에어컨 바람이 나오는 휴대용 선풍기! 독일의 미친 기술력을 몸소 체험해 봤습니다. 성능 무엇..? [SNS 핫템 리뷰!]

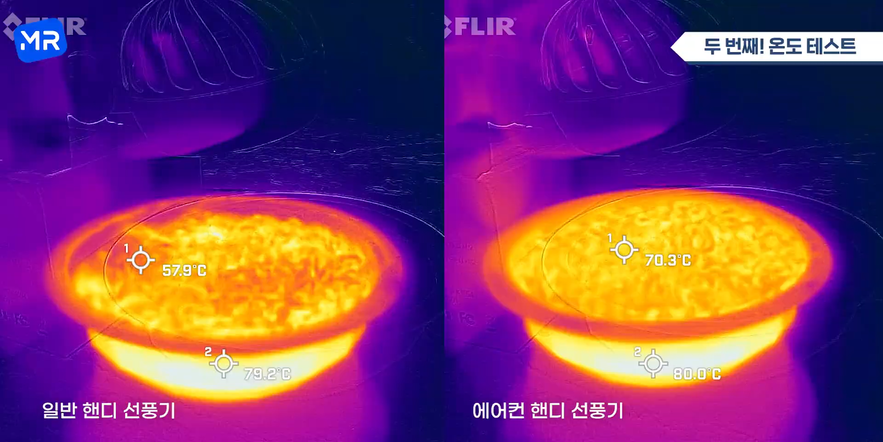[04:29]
양쪽에 제가 같이 한번 보여드리고 있는데 똑같이 1분 30초를 돌린 햇반이거든요 자 온도가 어떻게 떨어지는지 양측을 한번 비교해보시면 좋을 것 같습니다 자 이렇게 시간이 지나고 있는데도 딱히 유의미한
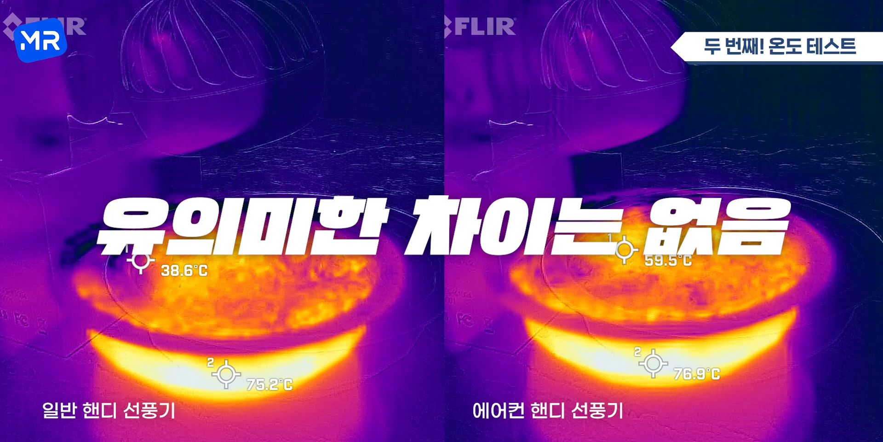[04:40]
차이는 안 보이는 것 같아서 아무래도 바람이 시원하지는 않은 것 같다 라는 게 제 결론이고요 여러분 광고에서 보시면 안 되고요
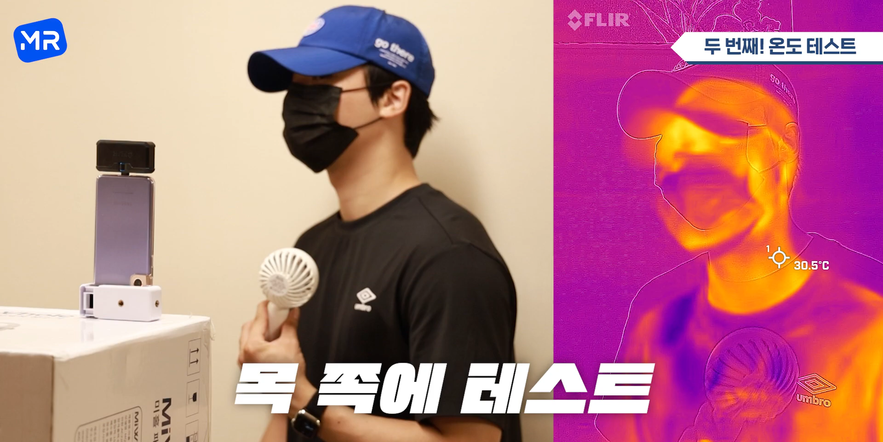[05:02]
On screen: spot 30.5°C
자 우선 제가 목조개 테스트를 할 예정이고요 테스트를 하기 전에 제 온도 같은 경우에는 30도 정도가 되는데 냉각시킨 선풍기를 바로 한번 문질러 봤어요 자 잠깐 문질러고 뗐는데도 29도 정도로 내려간 모습을 볼 수가 있거든요 조금 더 문질러 보도록 하겠습니다 자 색상 자체가 아예 파란색으로 바뀌었죠 온도 같은 경우에는 28도 정도까지 내려갔고요 순식간에 떨어진 모습이 인상적인데 다시 한번 진행해 보도록 할게요 자 조금 더 오래 문지르고 있는데 짜잔 깜짝 놀랐습니다 좀 시커만 느낌으로 이제 변했는데 거의
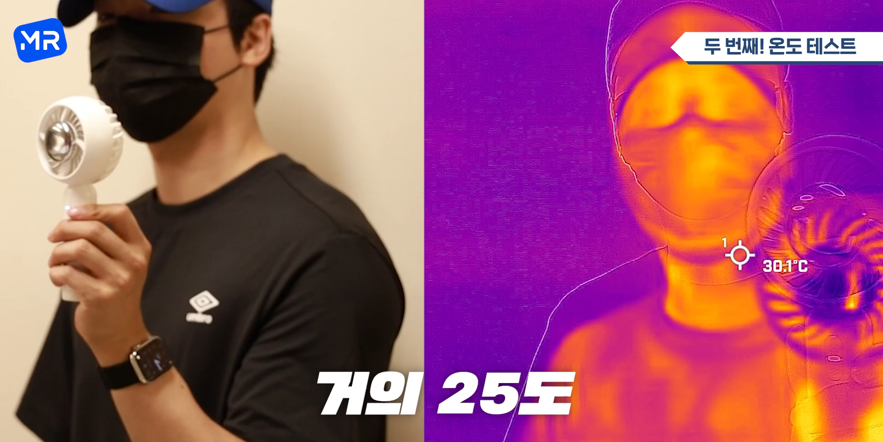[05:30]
On screen: spot 30.1°C
25도 정도까지 떨어진 모습을 볼 수가 있었고요 다시 한번 문질렀더니 이제 24도까지 떨어졌습니다 이 영상을 보면 뭔가 이제 그만해야 될 것 같은 느낌이 드는데 그냥 실제로는 시원한 느낌이고요 제가 또 궁금해가지고 여기저기 한번 문제봤거든요 문지르니까 문지른 부분이 파란색 혹은 보라색으로 바로바로 즉각적으로 변하는 모습을 보면 와 이 제품이 확실히 마사지 성능이 좋다라고 생각이 드는데요 실제로 엄청나게
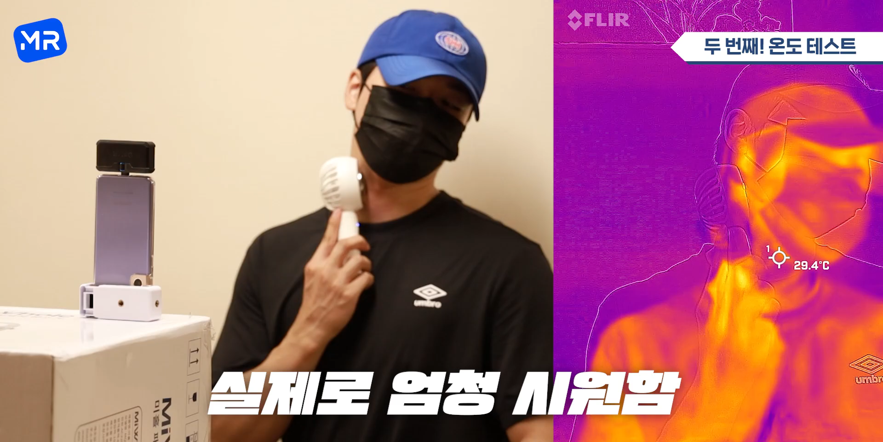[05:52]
On screen: spot 29.4°C
시원합니다 저 냉각된 부분 때문에 일단 시원하고 선풍기 바람까지 같이 나와서 두 배로 시원한 느낌이 있거든요 자 계속 한번 문질러 보도록 할게요 짜잔 엄청나게 온도가 떨어지는 모습을 볼 수가 있고 한쪽에만 계속 오래 문대고 있었더니 24.5도까지 떨어지는 모습을 볼 수가 있습니다 이건 정말 제가 생각지도 못했던
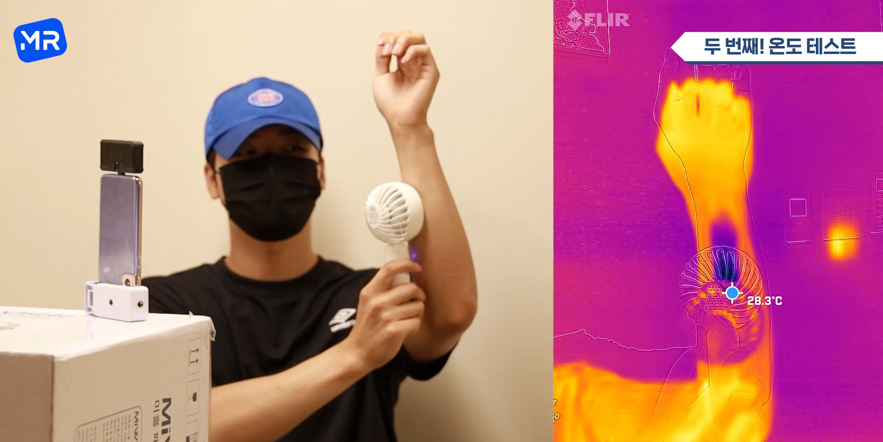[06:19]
On screen: spot 28.3°C
한번 보시면 좋을 것 같아요 자 저 좀비 아니고요 이렇게 그냥 일자로 쭉 쓸었는데 세상에나 순식간에 27도
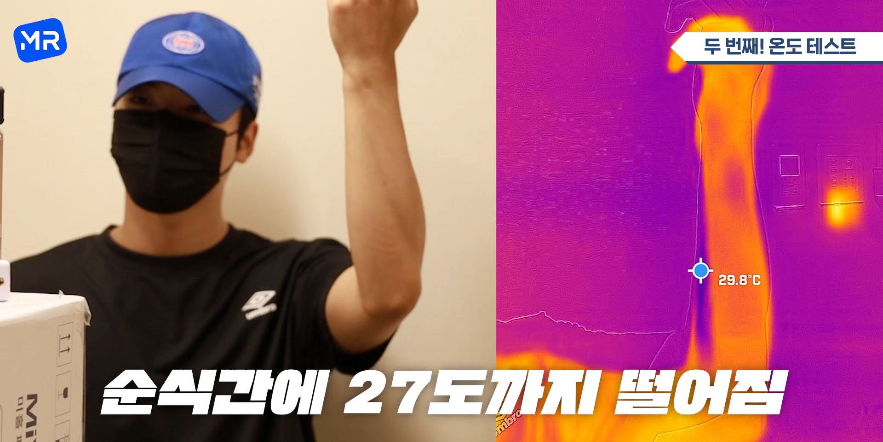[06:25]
On screen: spot 29.8°C
정도까지 떨어졌었고요 반대쪽 팔에 해도 온도가 급격하게 내려가는 모습을 볼 수가 있습니다 마치 그림을
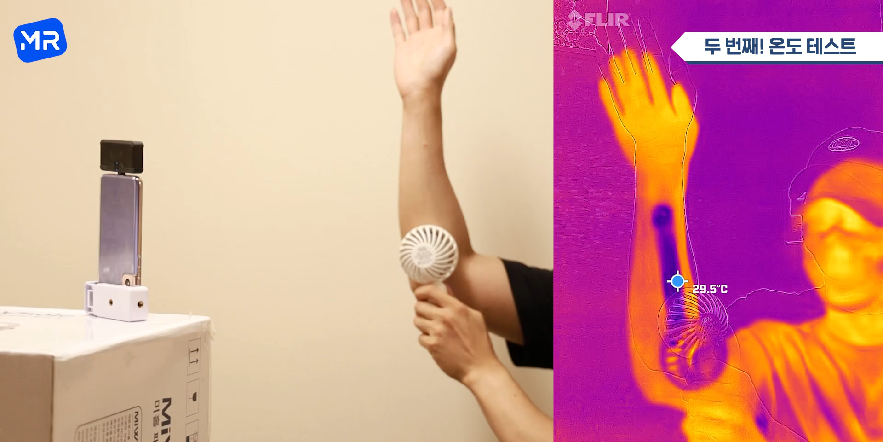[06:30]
On screen: spot 29.5°C
그리는 듯한 그런 느낌이에요 손바닥에 이렇게 막 문대도 손바닥 전체가 좀 파란색으로 변하는 걸 볼 수가 있고 마스크에 문대도 마스크가 변하고 목에 다시 문대도 목 색깔이 변하는 걸 볼 수가 있습니다 자 이렇게 실제 성능을 한번 테스트를 해봤는데